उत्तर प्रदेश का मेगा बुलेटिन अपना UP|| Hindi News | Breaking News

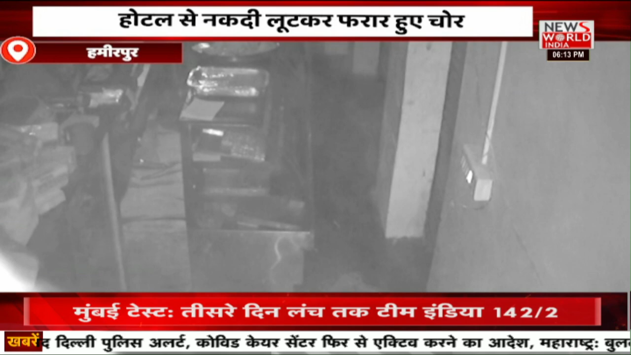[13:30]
ली और मौके से परार हो गए वहीं चोरी की ये पूरी बारदात खुटल में लगे सीसी टीवी कैमरे में कैद हो गई जिसके अधाप पुलिस आरोपियों की तलाश में जिट गई है